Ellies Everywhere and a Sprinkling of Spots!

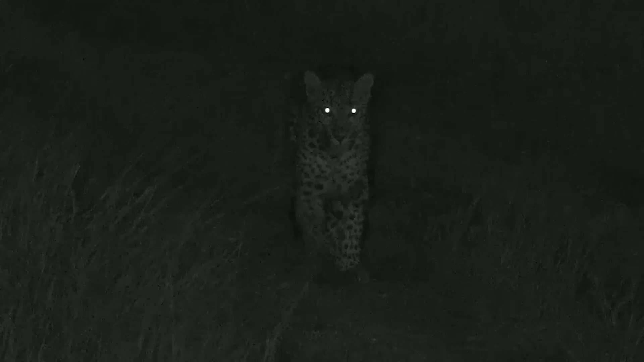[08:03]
quite some time she's showing interest in something no tannin doesn't look like it was another like predator against predator that looks more like a tusk or something that's kind of hooked on the side there you know um if it's predator you'll find more injuries around the face the neck area not on the leg like that i think that on the leg like that now it's more to do with uh um maybe like a warthog tusk to me that's where my